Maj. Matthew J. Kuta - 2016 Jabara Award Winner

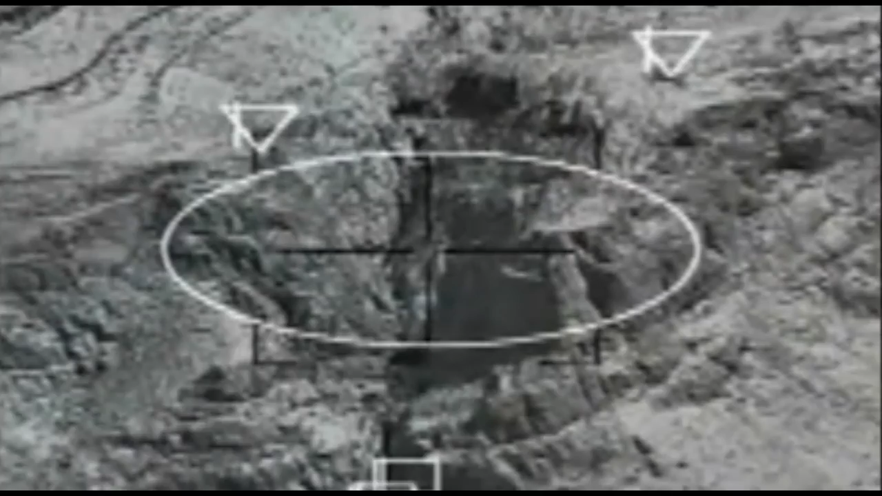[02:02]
But upon arming the bomb, the weapon malfunctioned and failed to release. Ah, dammit, it failed. Two minutes for it again.
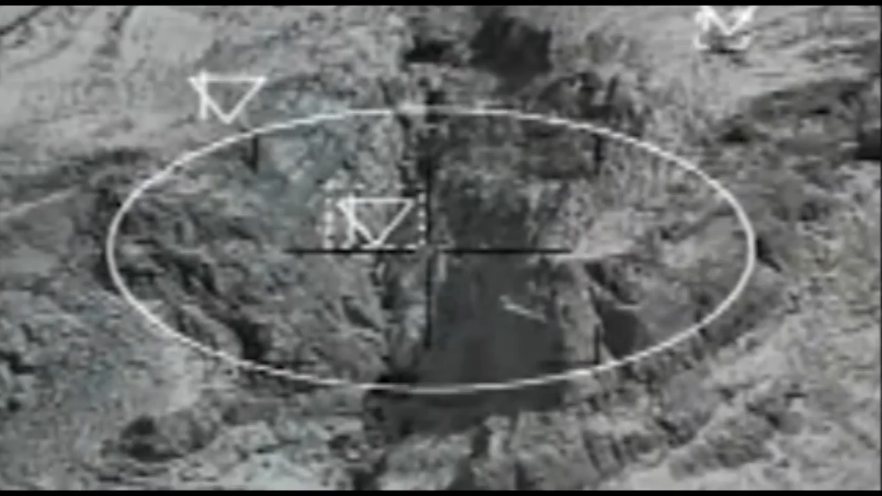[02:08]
Step by. On his second attempt, Major Kuda successfully released his only remaining GBU-38
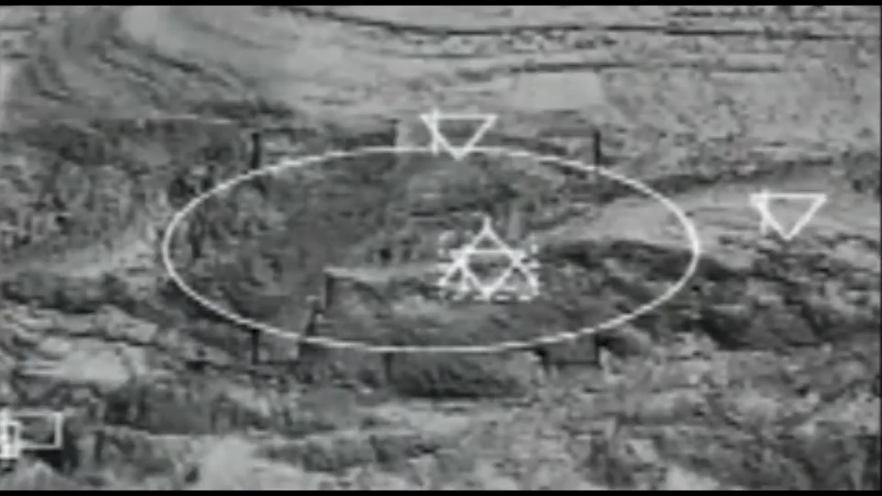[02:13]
within a narrow 10-degree heading margin that would allow the bomb to fall inside the 50-foot-wide canyon and impact on the canyon floor. But, after a successful impact, the enemy immediately resumed firing on the platoon.
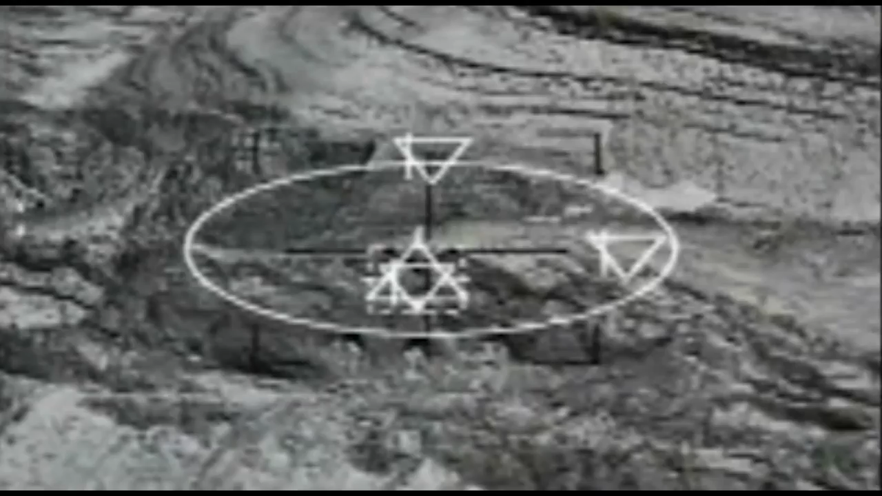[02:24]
Now, at minimum fuel, Major Kuda immediately switched to a laser-guided bomb.
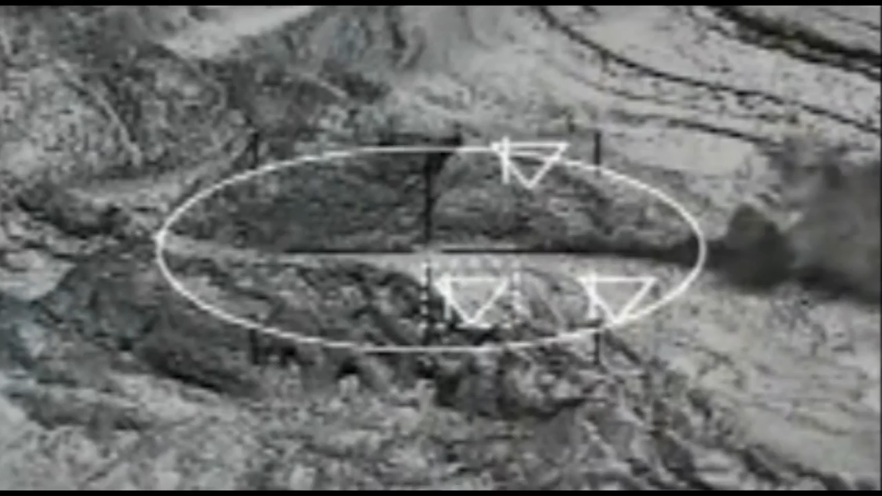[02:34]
He released the weapon directly onto the enemy's position,
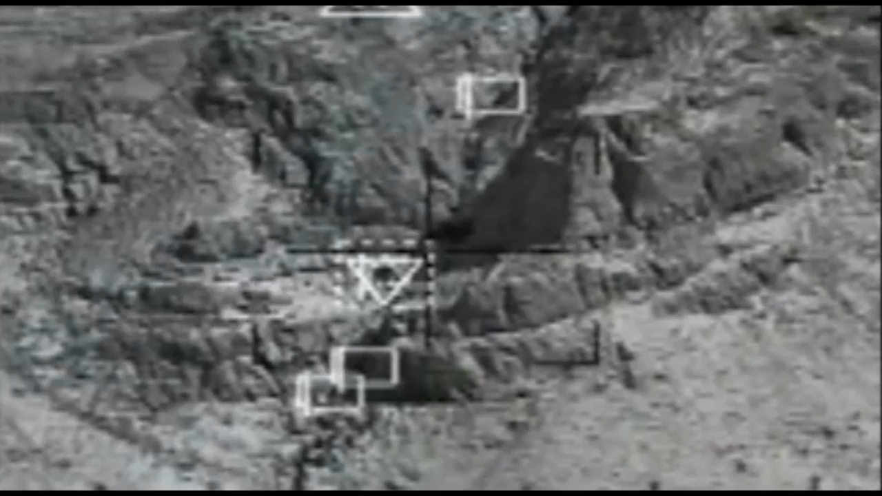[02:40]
which also detonated the enemy's explosive materials upon impact, allowing for the platoon to escape.
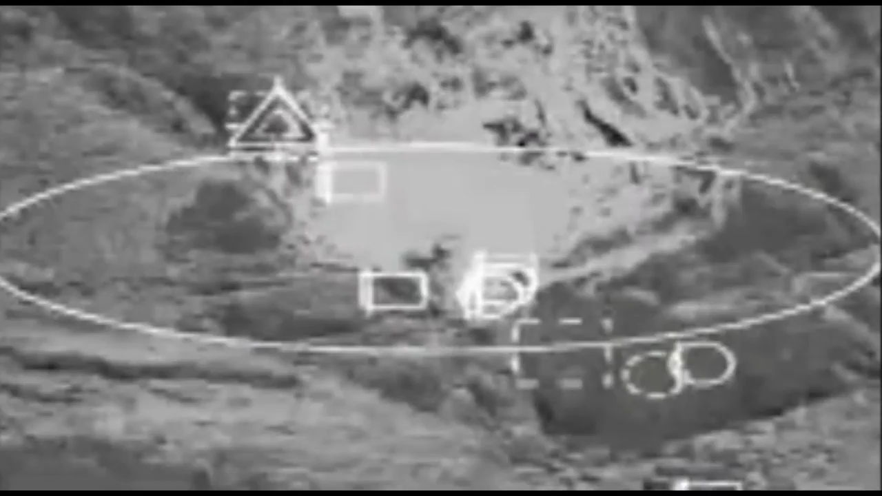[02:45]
15 enemy combatants were killed during the mission.